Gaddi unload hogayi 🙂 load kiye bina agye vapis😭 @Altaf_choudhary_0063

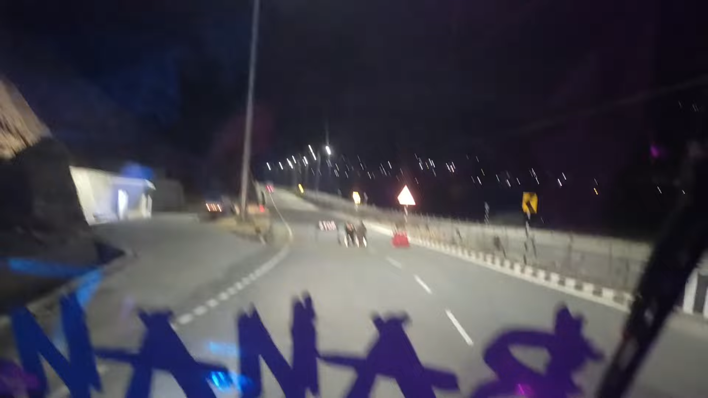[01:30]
कांटा होता ही होता है हर एक का। पहुंच चुके हम बनाल काजीकुंड टंडल, ओवरटेकिंग प्रोवाइडेड, नो ओवरटेकिंग,
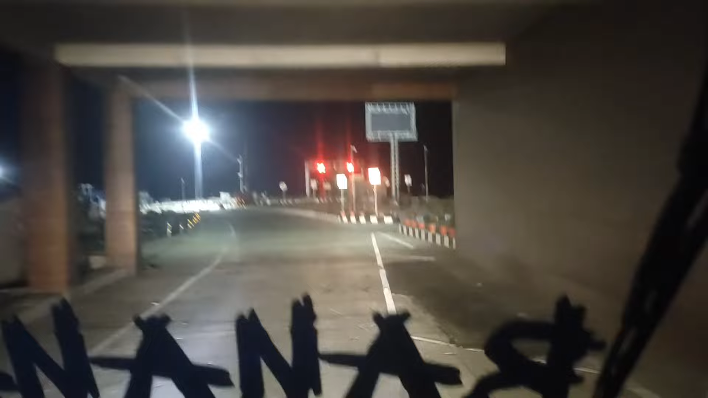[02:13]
आ चुके हैं हम काजीकुंड वाली साइड, देखिए आप भाई पहुंच चुके हैं हम काजीकुंड पार करके,
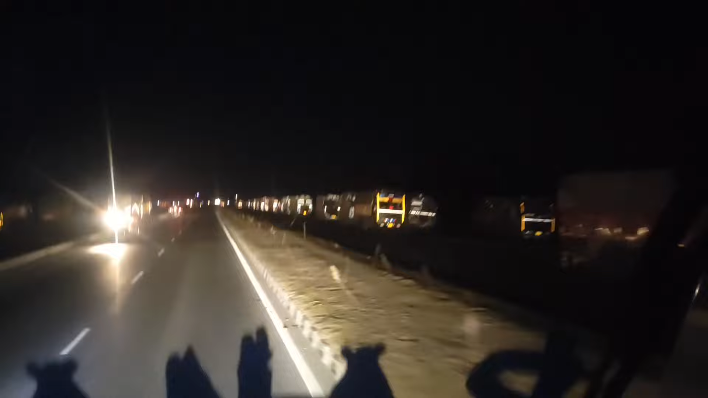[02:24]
और कानवाई रुकी हुई है आज इधर से कानवाई छोड़ेंगे और इस सब भी गाड़ियां निकल जाएंगी। देख सकते हैं आप कितनी गाड़ियां रुकी हुई हैं यहाँ पे। हम पहुंच चुके हैं हम पामपुर, तो राइड कंटिन्यू है, सुबह के बजने वाले हैं 6:30।